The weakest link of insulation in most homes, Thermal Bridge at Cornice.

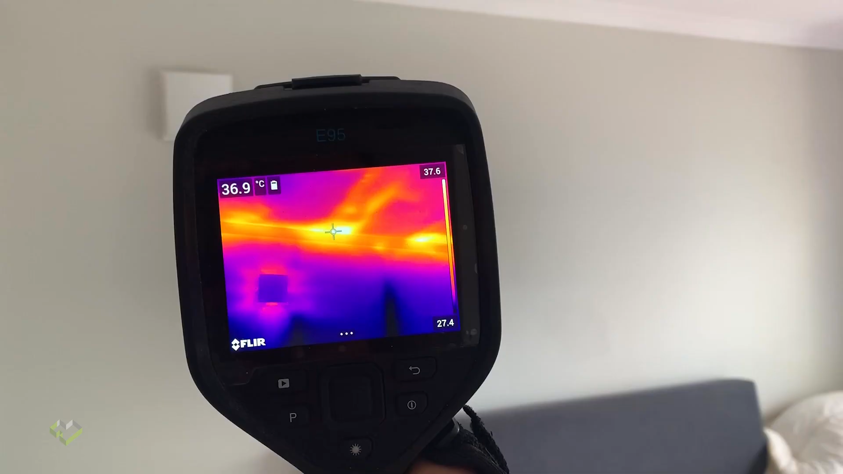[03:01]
On screen: spot 36.9°C
checked to see the performance of the
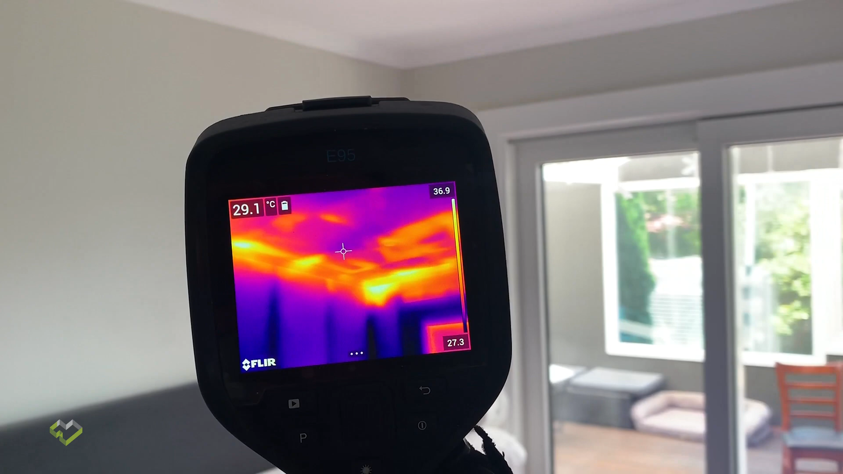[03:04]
On screen: spot 29.1°C
insulation around the perimeter and it was pretty obvious that there were some major flaws
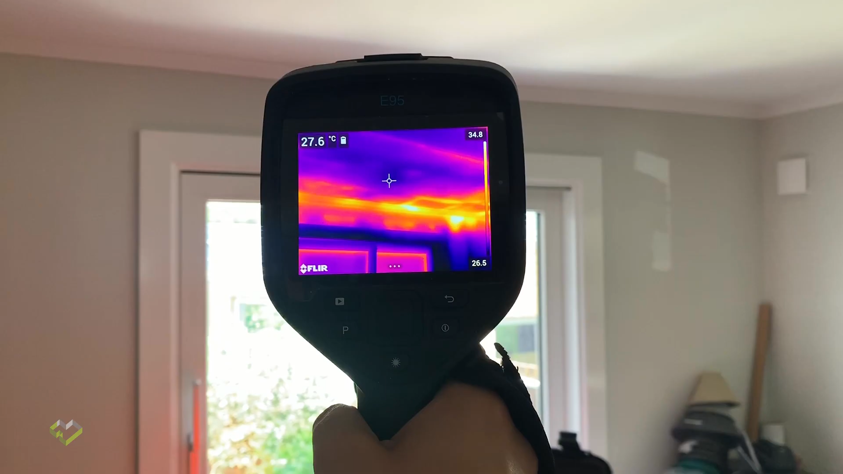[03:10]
On screen: spot 27.6°C
and inconsistencies of this insulation especially around the corners the follow-up thermal insulation check that we did after doing the work that we did clearly
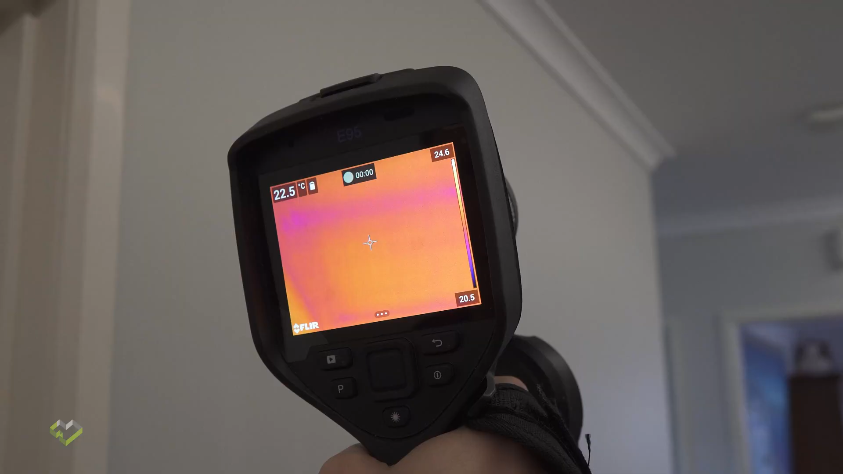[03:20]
On screen: spot 22.5°C
showed a significant improvement of the consistency of the insulation
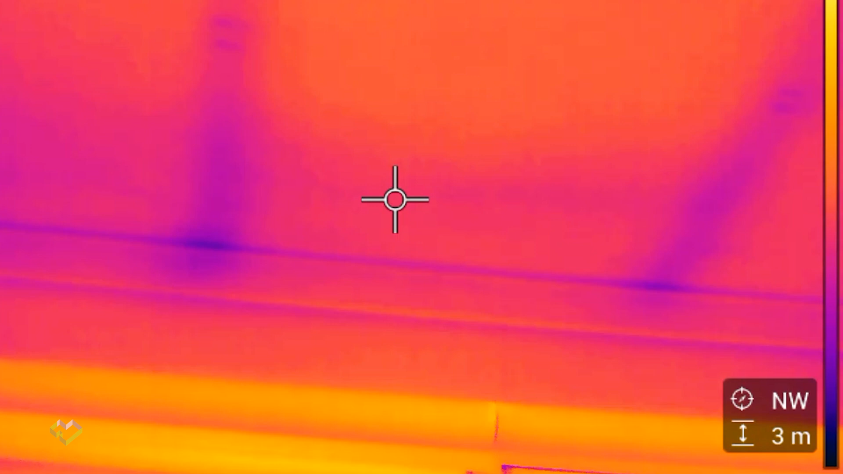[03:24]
around the whole perimeter of the home and for any of you intended to carry out this work make sure the